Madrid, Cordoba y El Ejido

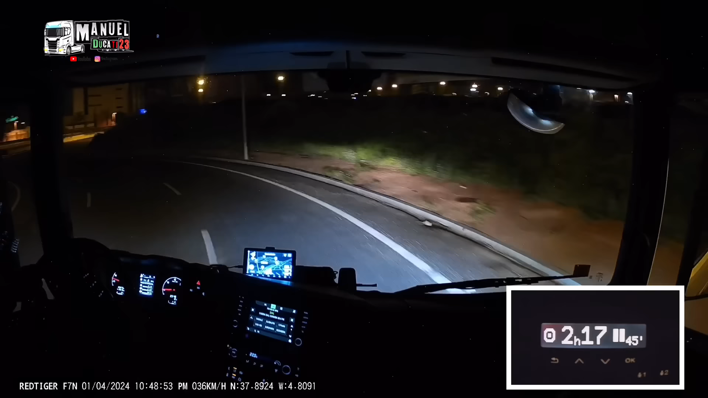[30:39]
Cuidado. Ahora aquí a la derecha. Y aquí nos abrimos un poquito y otra semáforo. Cuando pasen los coches, que se ha puesto rojo de golpe aquí, que estás atento a todo esto.
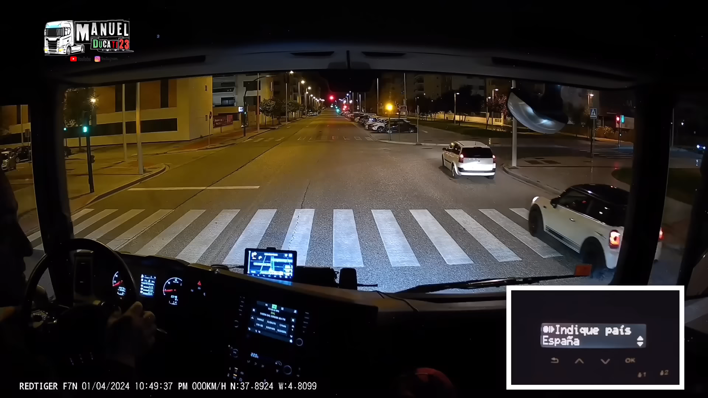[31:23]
Ahora, cuando pase este coche, está en ambas para la derecha, ¿vale? Que no nos lo vamos a saltar. Está en ámbar. Así. Y ahora vamos por aquí detrás. Con cuidado.
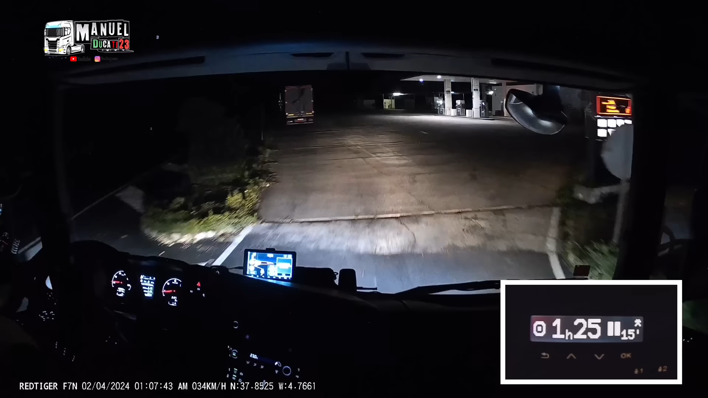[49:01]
O no, no, hay un disco de prohibido. Aquí hay un disco de prohibido. Y aquí. No, pues ya está, no vamos a buscar un parking más adelantillo y ya está, no pasa nada. El intermitente a la izquierda, estamos en la larga, le pedimos aplicación al Scania y para adelante.
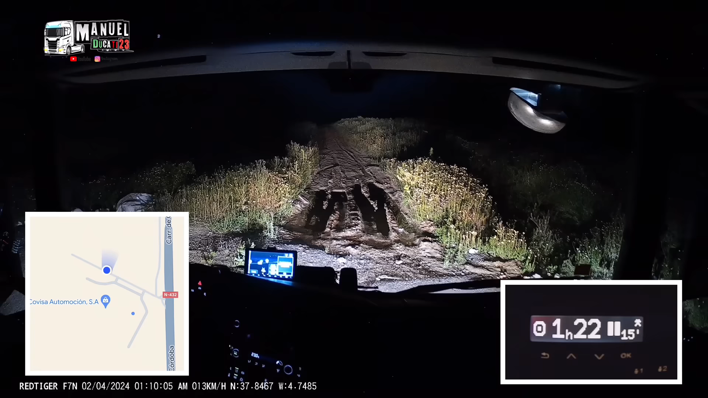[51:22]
Aquí no hay nada. Pues el cartel ponía aparcamiento ahí.
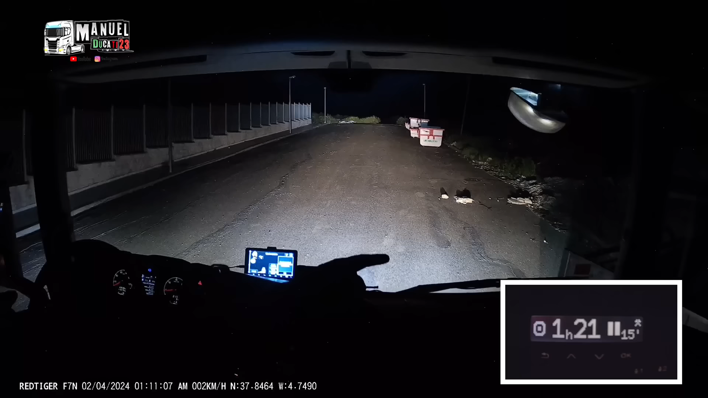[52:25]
Vale, ya no viene ningún contenedor. Pues nos vamos pegando aquí. Como no se ve, las luces están apagadas. Pues no me fío, la verdad. No me fío.